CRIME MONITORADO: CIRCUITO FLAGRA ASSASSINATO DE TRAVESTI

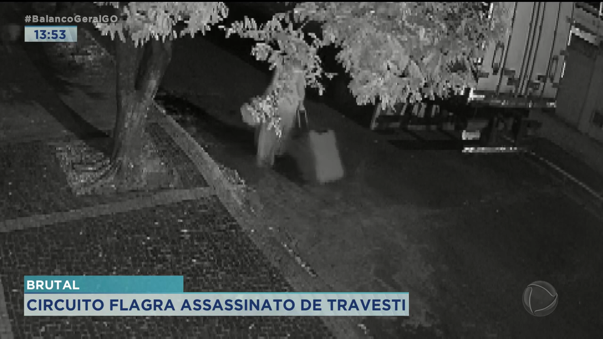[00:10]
tinha 24 anos de idade e foi morta quando passava por essa rua na última sexta-feira. A vítima descia por esta rua, na Vila Aurora, puxando uma mala.
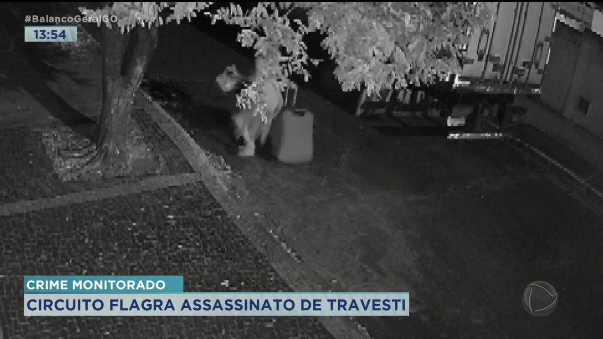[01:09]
Pelas câmeras, é possível ver que a vítima deixa cair os pertences no chão e logo depois dos tiros, o assassino foge correndo sem levar nada. Na vizinhança, muita gente ouviu os disparos, mas assustados, os moradores preferem não gravar entrevista.